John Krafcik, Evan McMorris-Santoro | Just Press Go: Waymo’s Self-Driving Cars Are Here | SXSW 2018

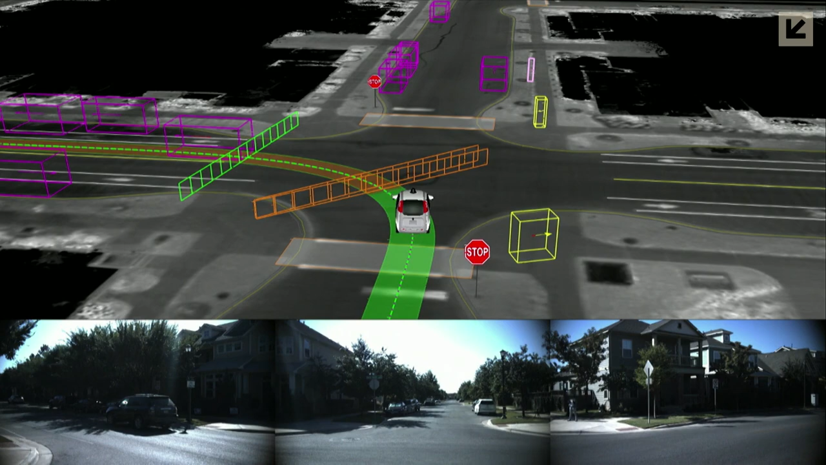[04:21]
what you're seeing is the world's first self-driving car ride on public roads with no safety net that car has no controls in
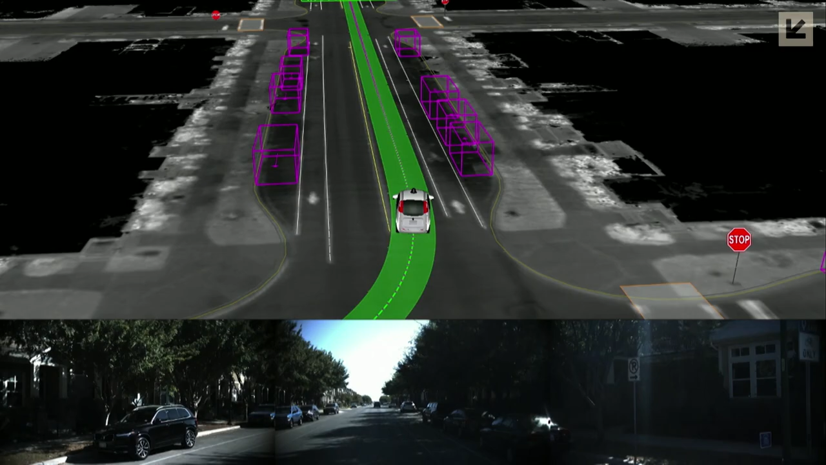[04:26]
it our little Firefly car no steering wheel no brake pedal and the fellow you see Steve Mann